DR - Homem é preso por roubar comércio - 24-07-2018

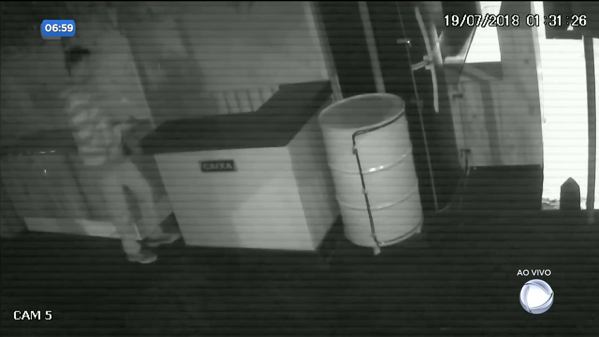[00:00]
Dois furtos no mesmo lugar em dois dias seguidos. As imagens comprovam a ação criminosa de um homem ainda não identificado pela polícia.
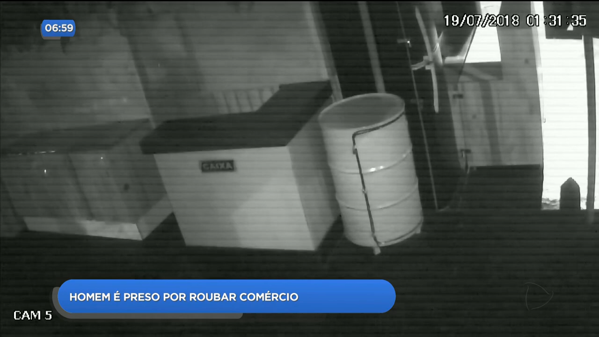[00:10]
Ele arromba um caixa de uma lanchonete, se agaixa atrás do balcão e leva até os fios de eletricidade.
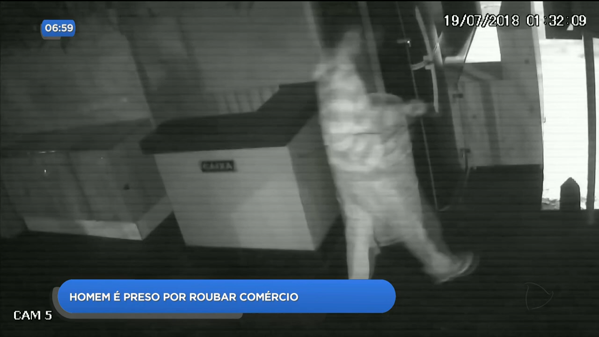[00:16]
Por outro ângulo, ele já cobre a cabeça com um capuz e anda pelo local.
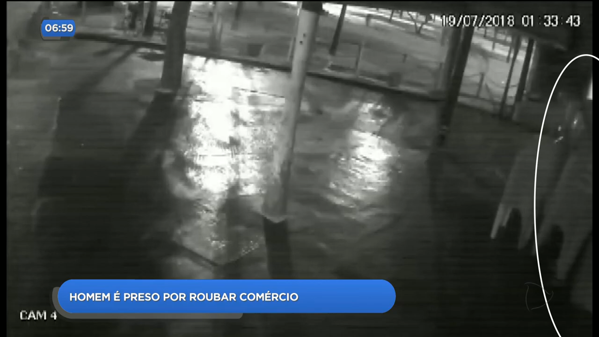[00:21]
Depois das denúncias da vítima, um homem foi preso.